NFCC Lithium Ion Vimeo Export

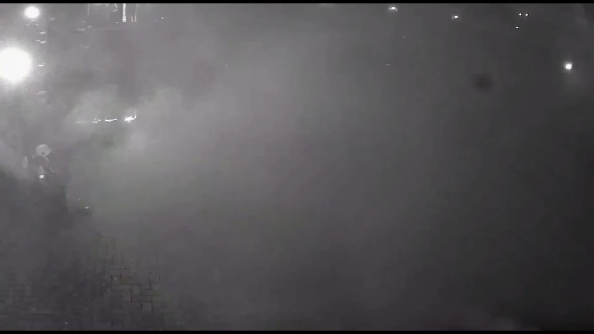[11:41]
So to stop thermal runaway, maximum cooling is required. The crew were advised to upgrade from hose reel jets to a main jet. And that way they could ensure that continuous cooling was placed directly onto the battery situated underneath the car. In terms of crew safety, breathing apparatus in the vicinity of the car must be worn.
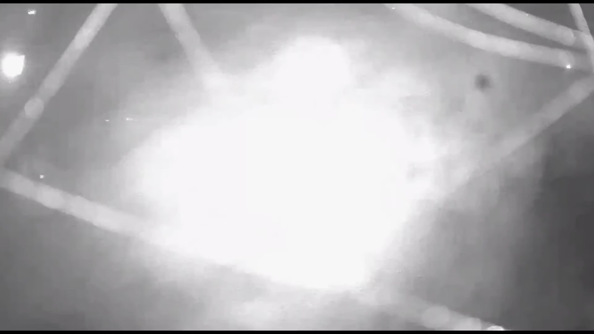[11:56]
And as we've seen, the gassing off, this can be sudden and unpredictable. These gases are not only flammable, but highly toxic, as we've said. There's also a risk of a forceful and directional flaming, possibly with the ferocity of a blow torch.
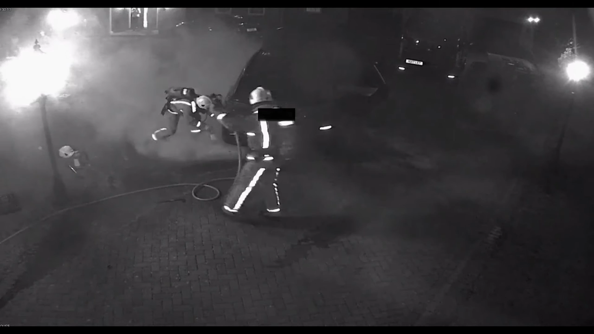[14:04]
We're now starting to get flaming combustion of the gases underneath the car. You can see there the BA team are using a hose reel to try and directly attack the flames. And a dry powder extinguisher is also used. But what we really need at this stage is to get that cooling directly onto the battery underneath the car. The problem is that, as you can see, the access underneath the car is a real challenge. So on this occasion, the car owner had access to a trolley jack.